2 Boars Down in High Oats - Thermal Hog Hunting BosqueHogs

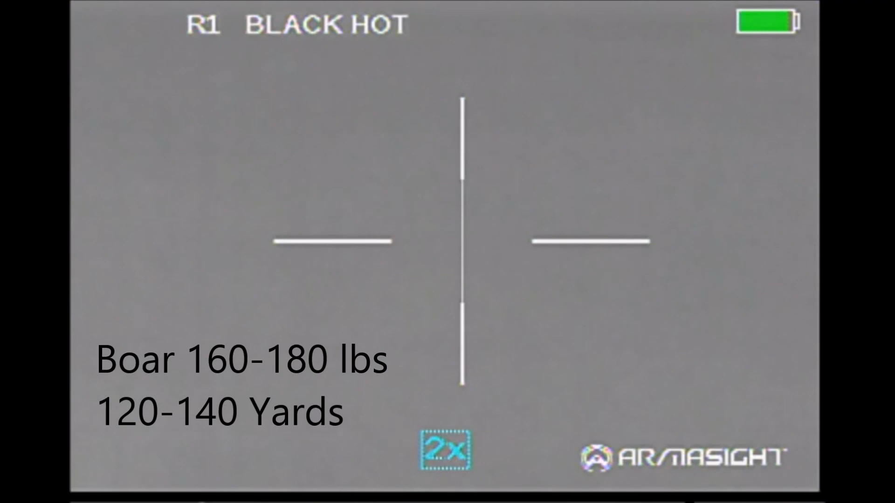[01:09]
two before continuing my stalk towards them.
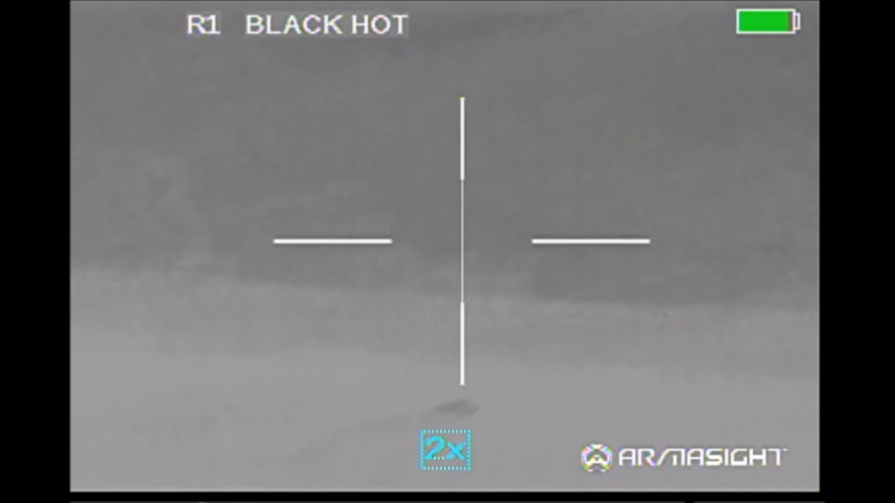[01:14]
This process seemed to work fairly well and when I got close enough to get set up for a shot I picked out the one hog that was showing itself, got on the sticks, and waited for the opportunity to shoot.
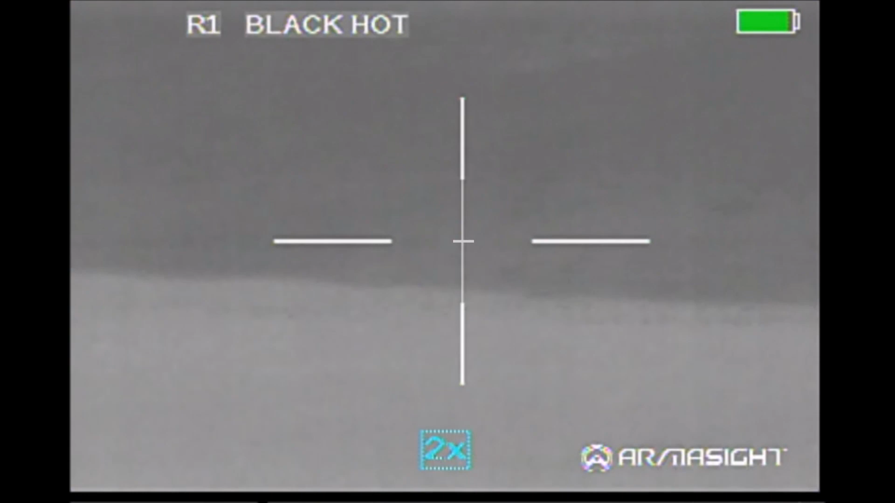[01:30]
And then several other hogs appeared and
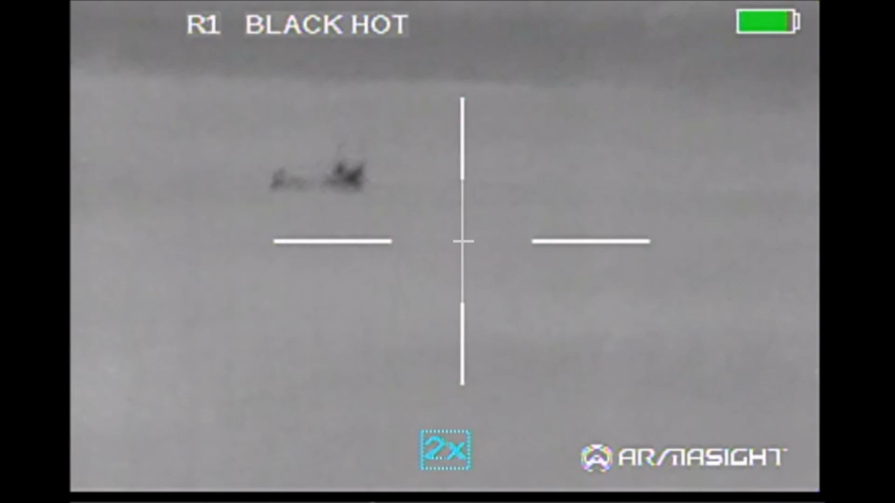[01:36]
I hit that one and I may have also hit this shot as well.
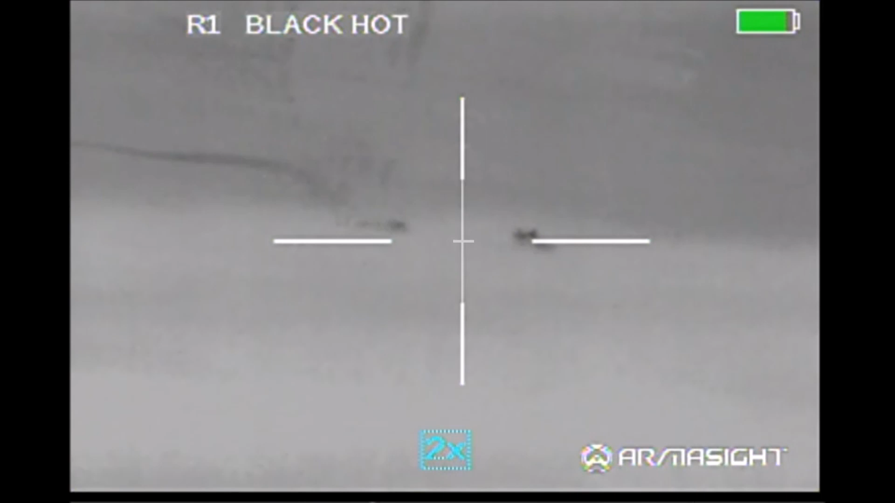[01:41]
I didn't find any hogs that night but on the following day I did find the first hog that I shot interesting
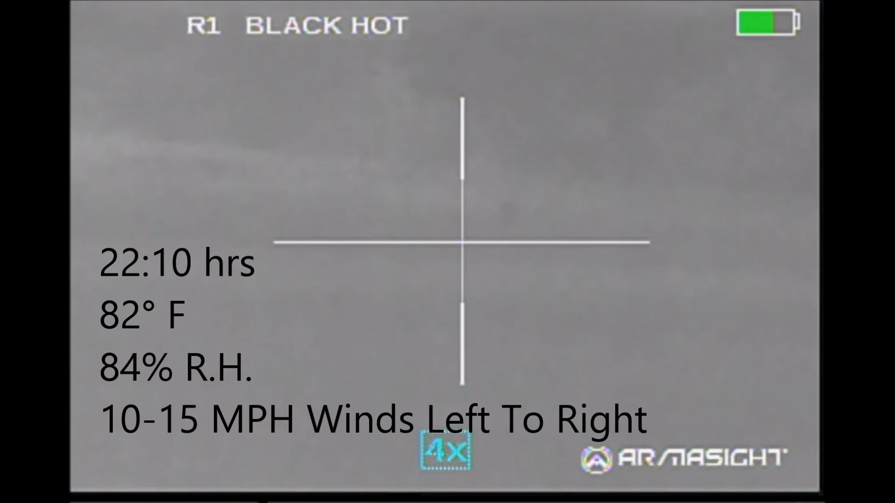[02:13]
Sometimes its head would be up, sometimes its head would be down, then after a while I noticed
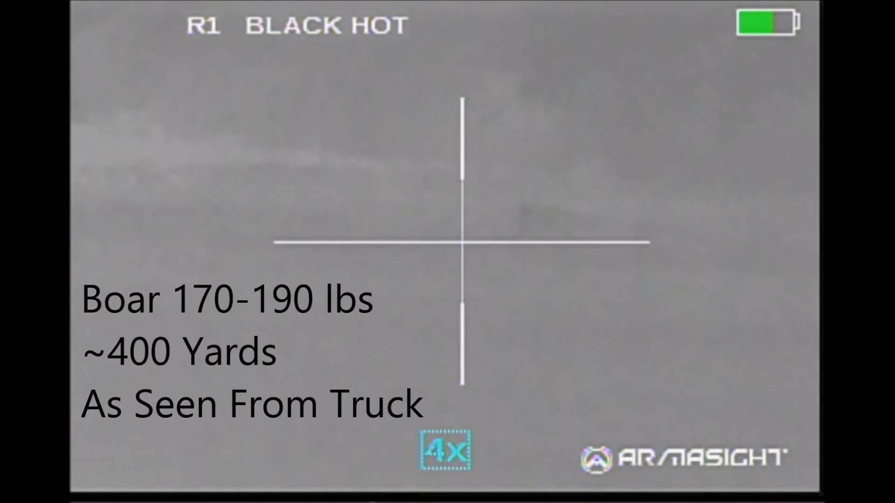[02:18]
that the deer seemed to be keeping its head down. Well the deer disappeared and had been replaced by this hog.
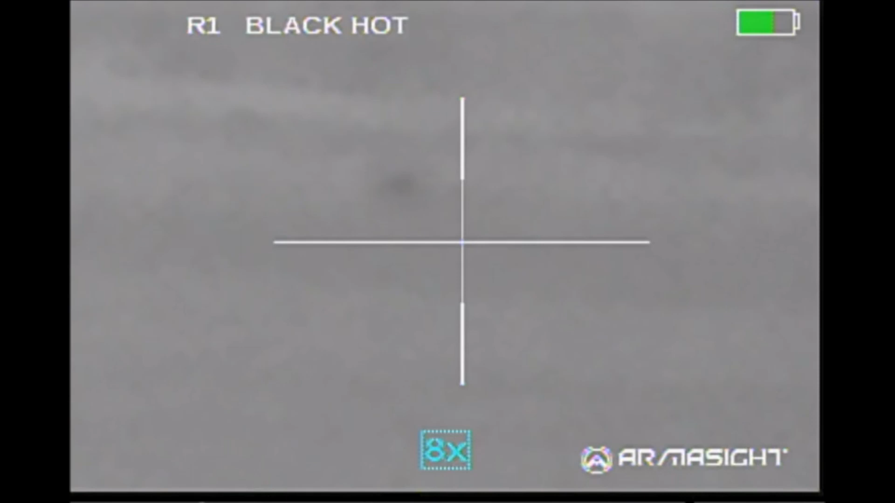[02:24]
This is the image from about 400 yards away as seen from the truck.
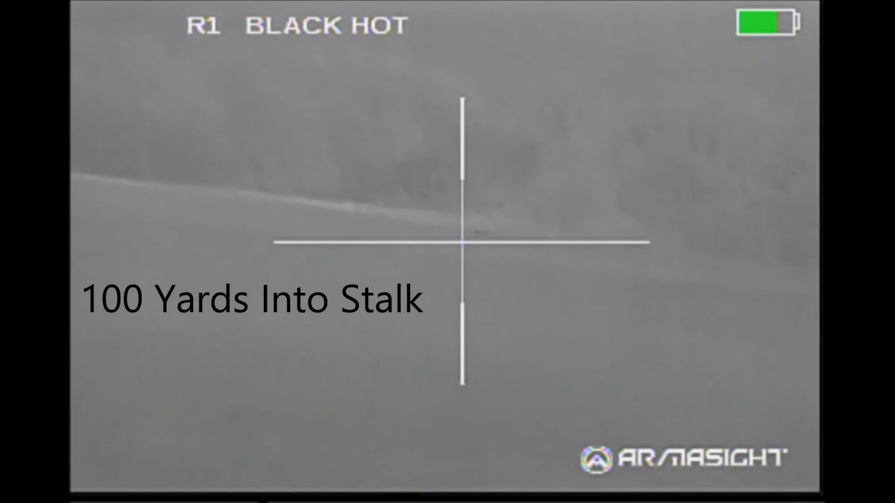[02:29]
I made a similar stalk as earlier stopping every so often to check where the hog is, seeing how close I could get,
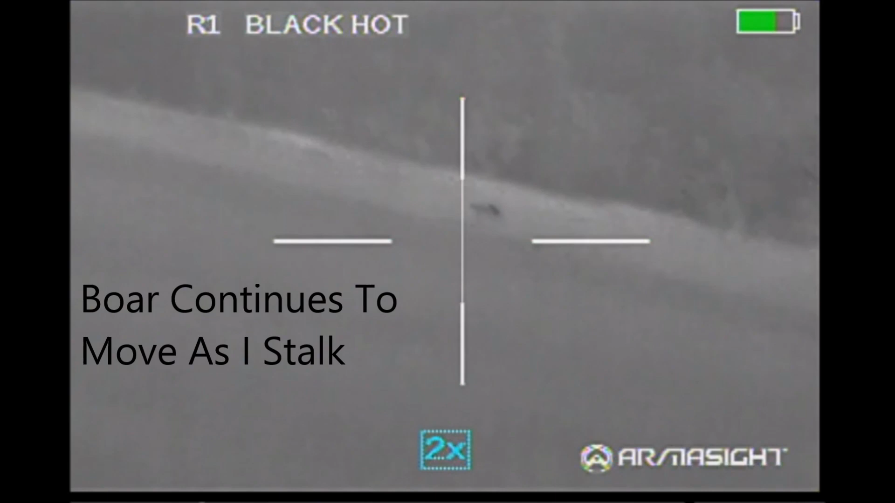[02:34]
playing the wind, and trying to keep my noise down as much as possible.
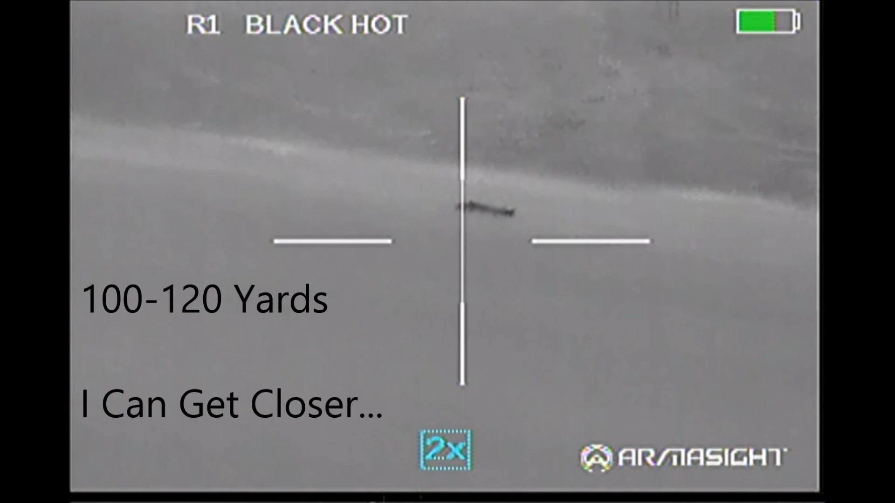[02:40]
As it was dark and the wind was in my favor I thought I could get a lot closer. Turns out I was wrong and I ended up spooking the hog and he took off and ran.
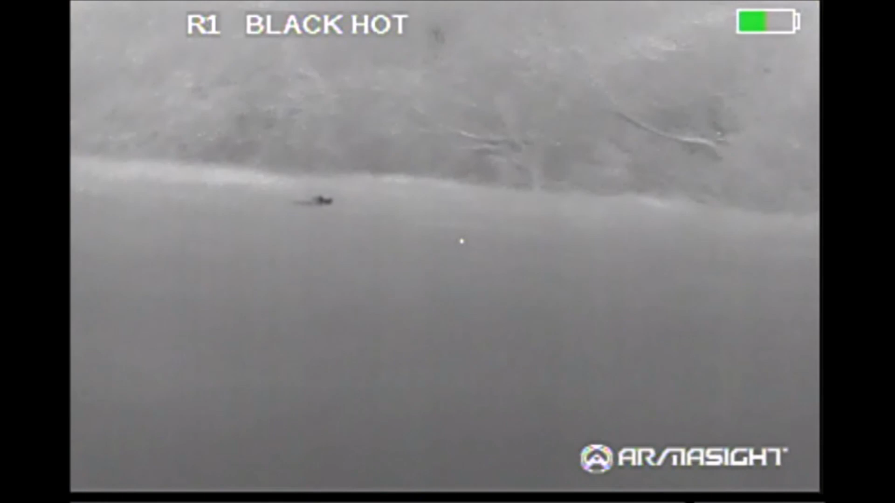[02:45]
Fortunately he stopped and turned around to take a look at what was making the noise.
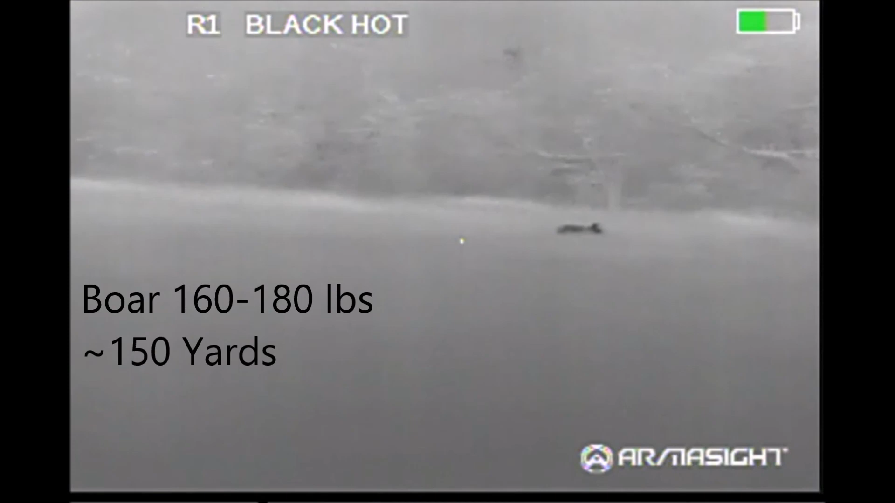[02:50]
And down he went.
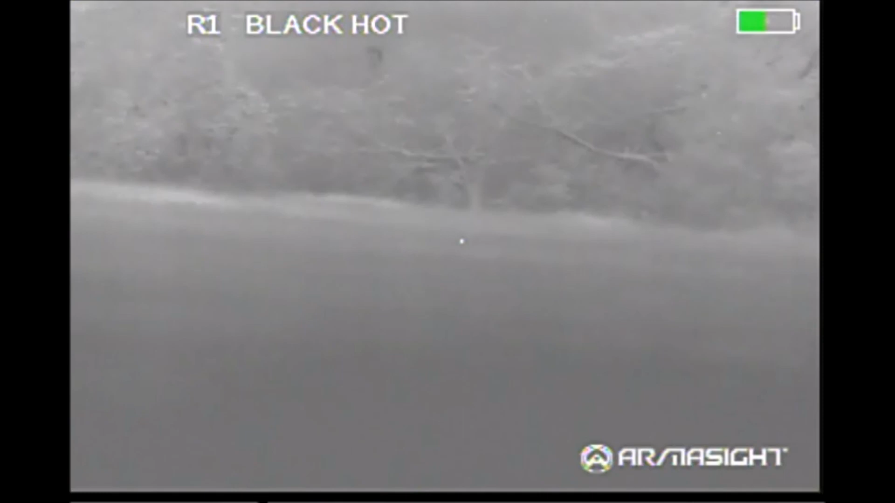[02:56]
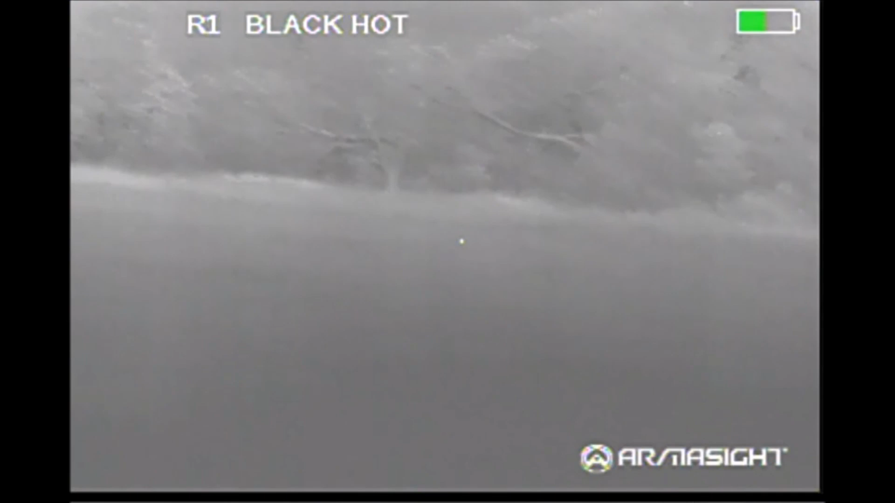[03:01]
And then he was up again on the move. I lost him in the oats and then saw him stick up his feet right there.
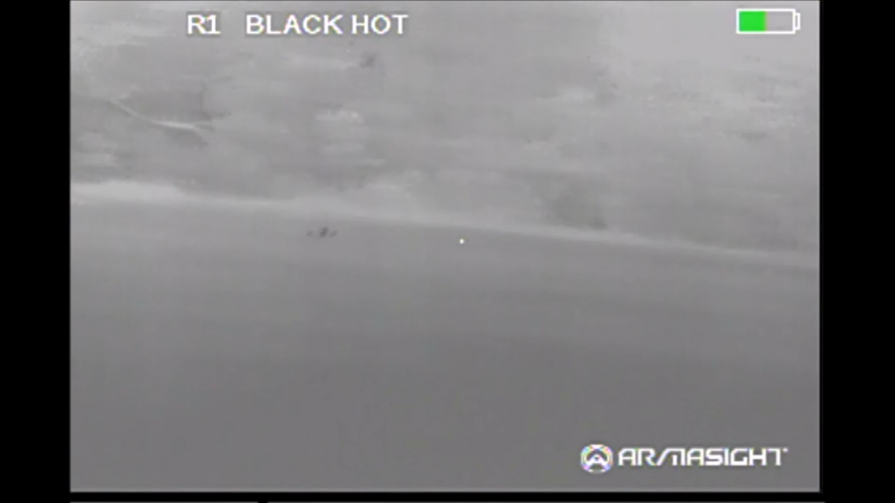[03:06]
And that's where he ended up being found the next day.